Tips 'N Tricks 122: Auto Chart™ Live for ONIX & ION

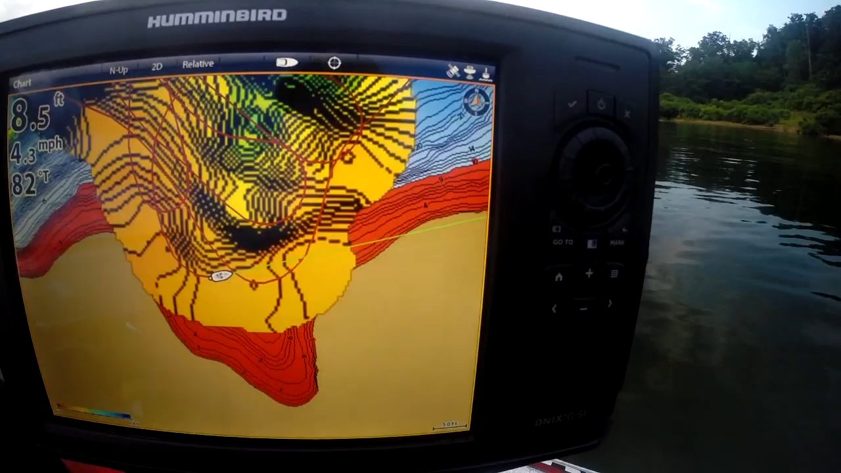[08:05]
We'll zoom out just a hair.
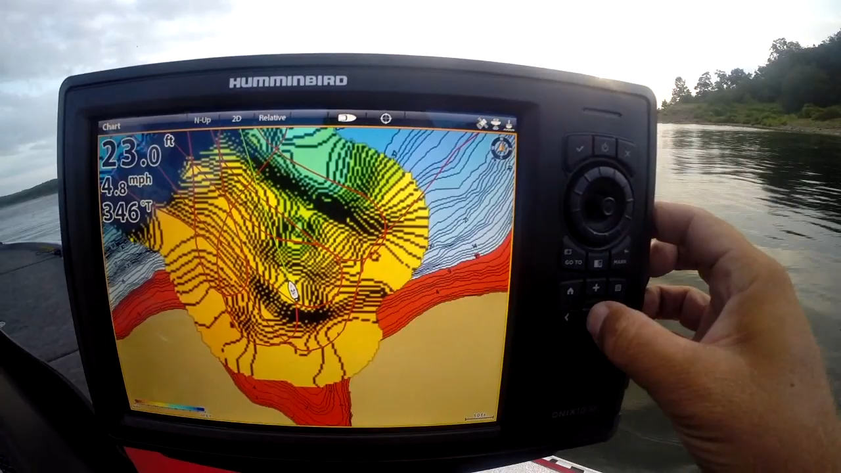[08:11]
On screen: depth 23.0 ft, speed 4.8 mph
You can see where that data is being drawn over this this area.
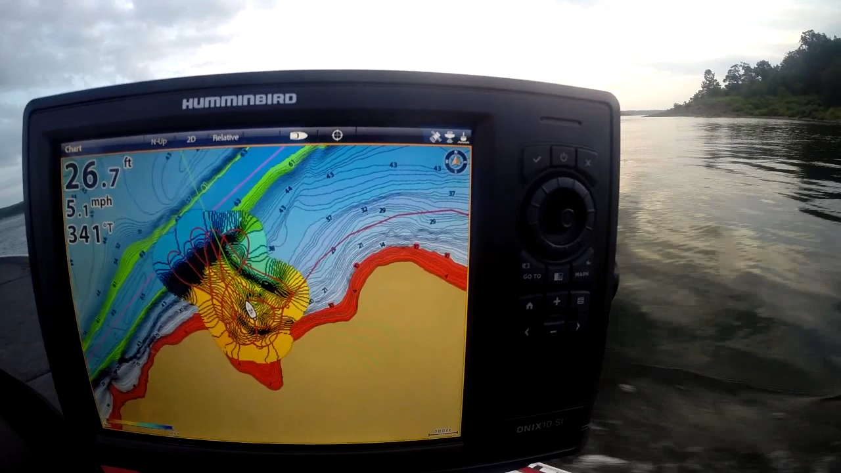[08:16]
On screen: depth 26.7 ft, speed 5.1 mph
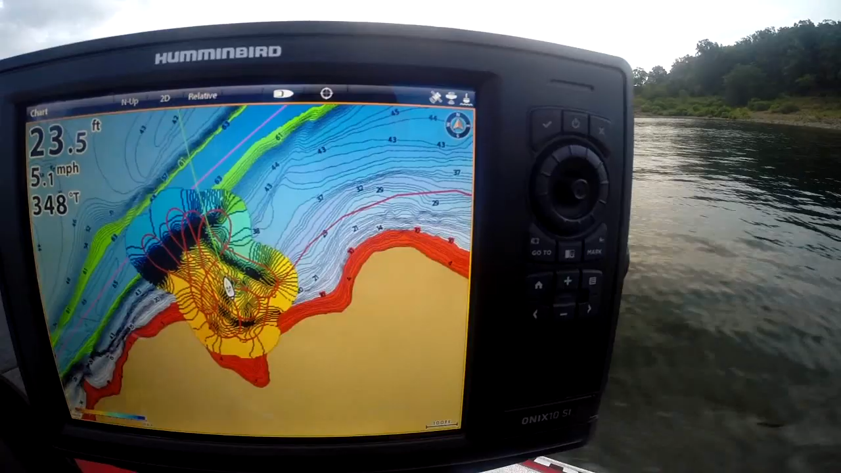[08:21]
On screen: depth 23.5 ft, speed 5.1 mph
We've really started refining this point. We'll zoom back in here again.
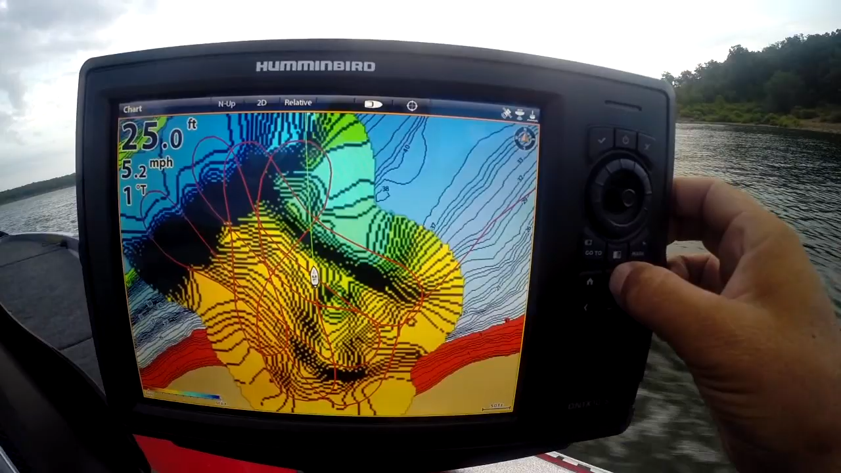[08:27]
On screen: depth 25.0 ft, speed 5.2 mph
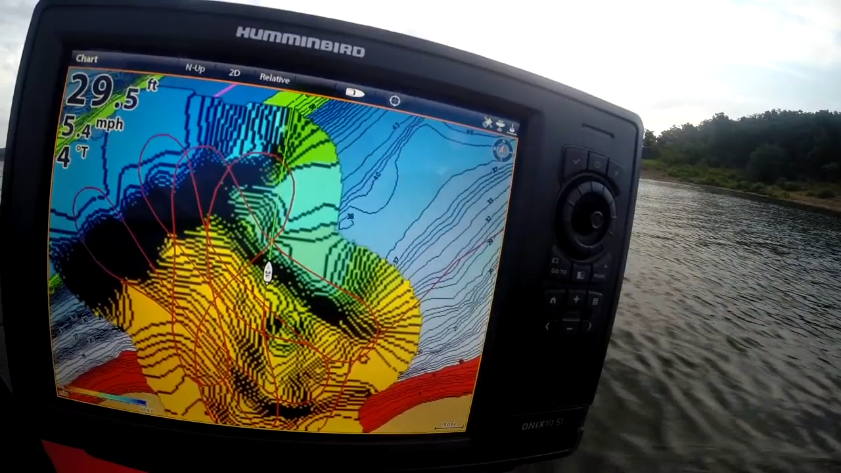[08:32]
On screen: depth 29.5 ft, speed 5.4 mph
As you crisscross and you learn more about it, it makes it so much easier.
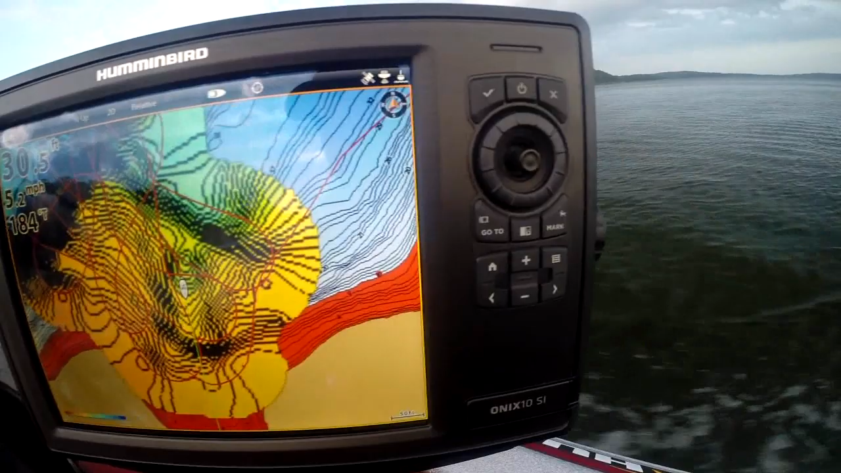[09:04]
You can see we kind of quit changing data, so that's going to kind of tell us exactly
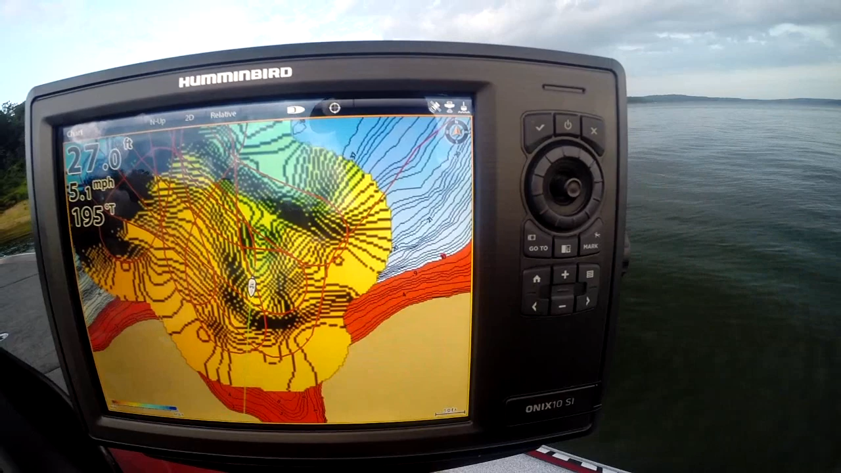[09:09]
On screen: depth 27.0 ft, speed 5.1 mph
how much detail you need in your map.
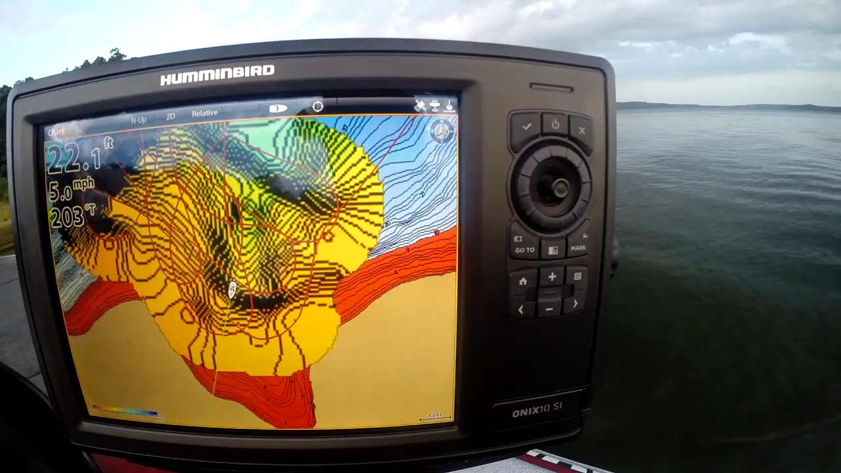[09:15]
On screen: depth 22.1 ft, speed 5.0 mph
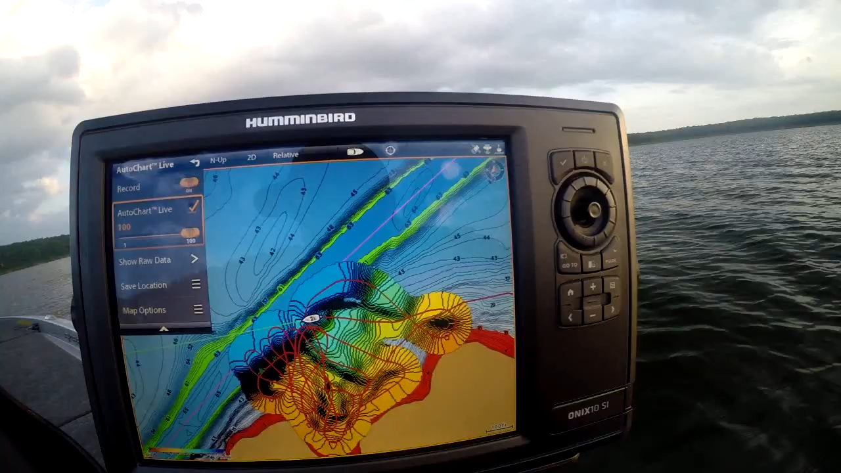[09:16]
Here's a couple other cool things with AutoChart Live.
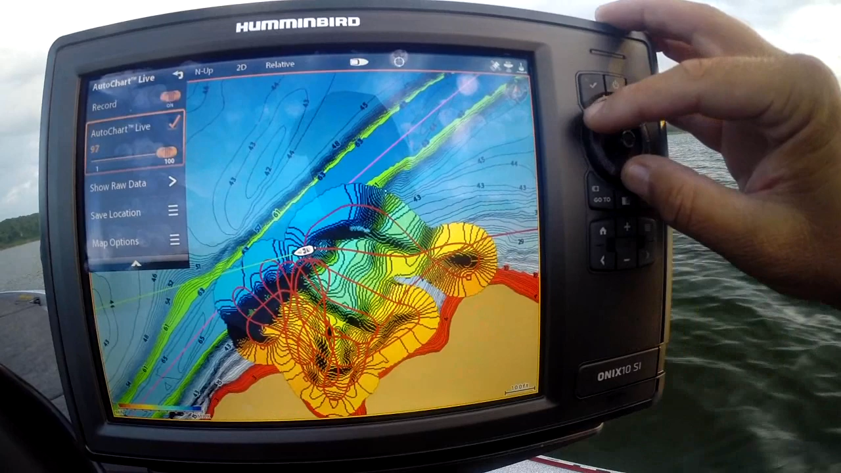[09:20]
You can adjust the level of AutoChart that's going to be displayed on your map. You can see we can let the original LakeMaster contours bleed through.
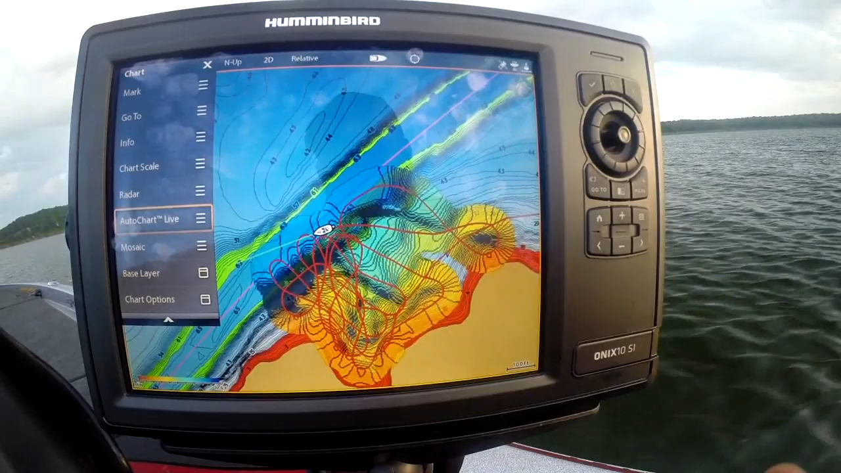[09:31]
Go back to AutoChart Live, come down here,
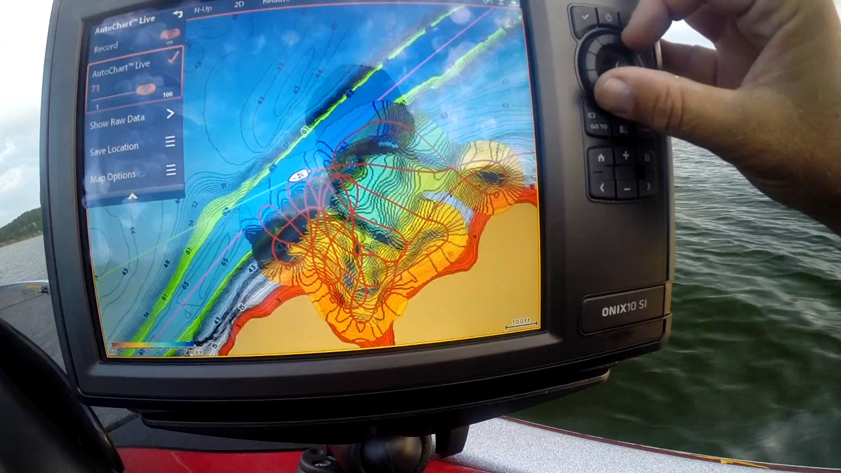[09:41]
and you can adjust it to see the original map data, the original LakeMaster mapping data, or AutoChart Live. Here's 50-50. You can see where we've added the data and where we're not.
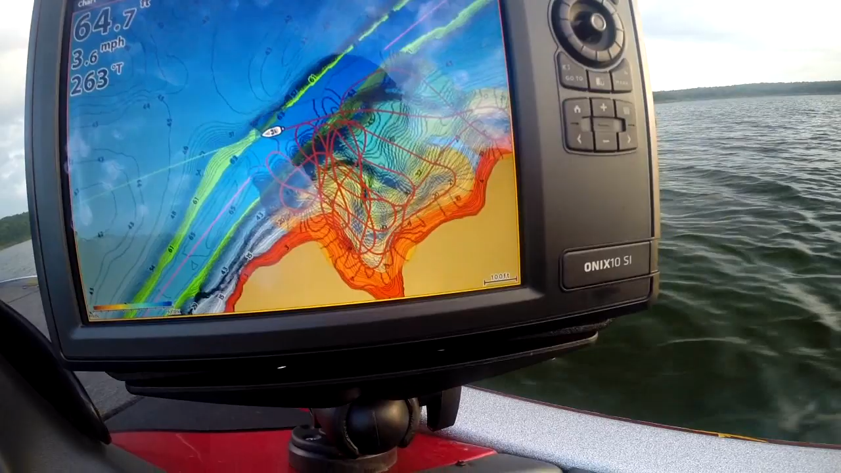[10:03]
On screen: speed 3.6 mph
That lets you know what you're seeing. There's some other cool things. We'll go up here to Chart, go to Mosaics.
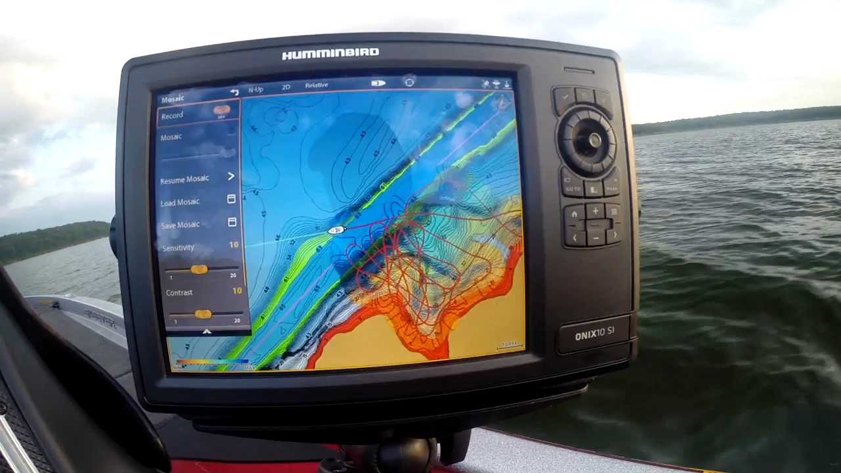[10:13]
We don't, we can record. This is our side imaging mosaic being shown on your map. You got it with AutoChart Live. Building maps, recording the mosaic all at the same time.
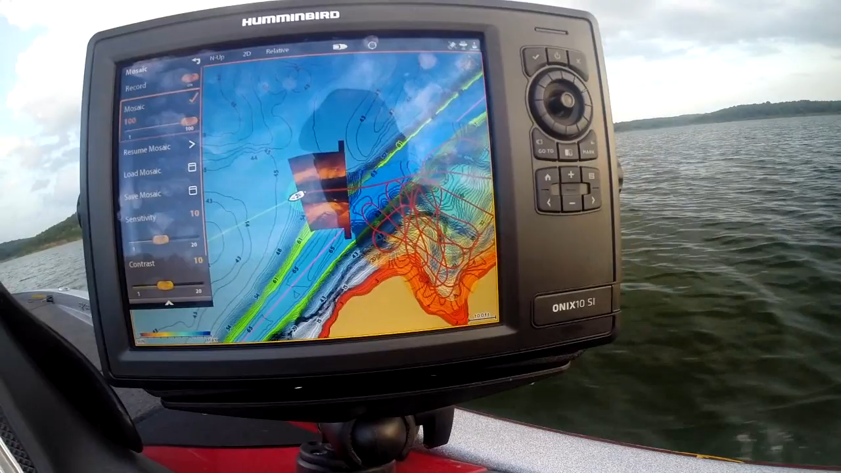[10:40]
There's a lot of cool features, a lot of cool things I'm going to be talking about with AutoCharts.